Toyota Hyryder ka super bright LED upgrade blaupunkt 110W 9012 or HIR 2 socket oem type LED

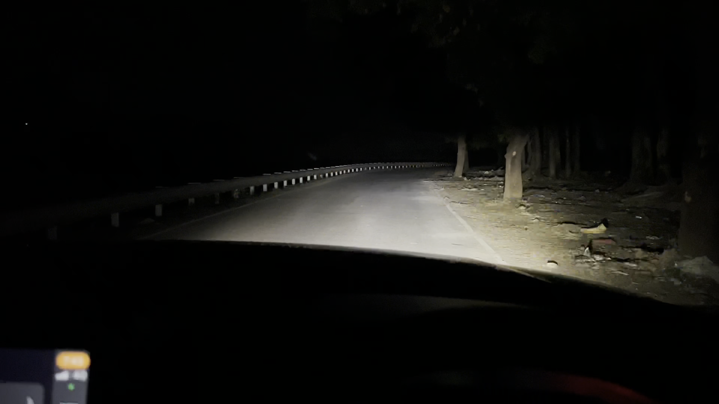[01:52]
ना सो उपर आगा तो करेट से हमको स्पेड वागा तो तोड़ा हम पहले आड़ा बैटा है था तो आइसे कुछ ब्रैटनेस दिख रहा था लो भीम और है हाई बीम तो एक्षिली बीम इतना नारो नहीं था स्केटर हो रहा था और ब्रैटनेस भी ज
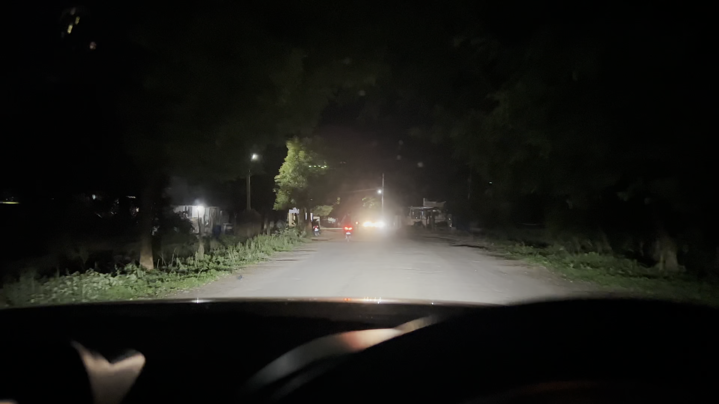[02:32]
रहताने पार आता है सो जब बी एपूर आसाथ तो यह कलती ₲ आपका जो भी ब्राइटनेस है अच्छा से आराम से आ जाएगा सो कंपेर टू है जन यह जो ब्राइटनेस है तो एड़केट लेकिन
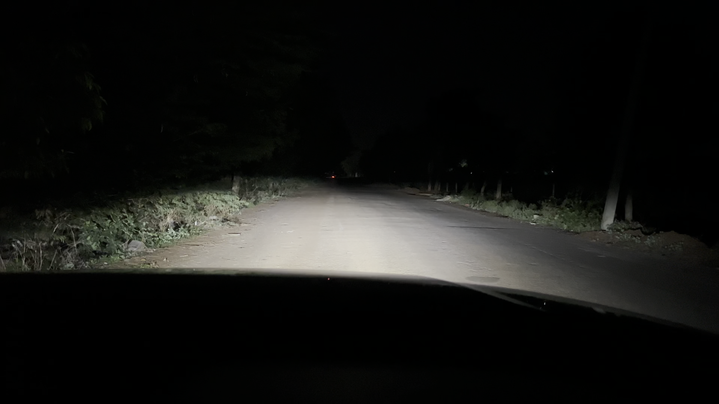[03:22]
और यह हाई-beam देखरों इतना ही मैक्सियम ब्राइटनेस है और अज़ेश्मेंट अज़ेश्मेंट कुछ नहीं आता है इसका फ्राइ� अज़ेश्मेंट कुछ था मर्फी था लेकिन अमको अलमोस्ट 6.5 केता बड़ा है तो वीडियो देखल के थैंक ने थैंक यू प्लीस दो लाइक शेर अन सब्सक्राइब थैंक यू रिमिच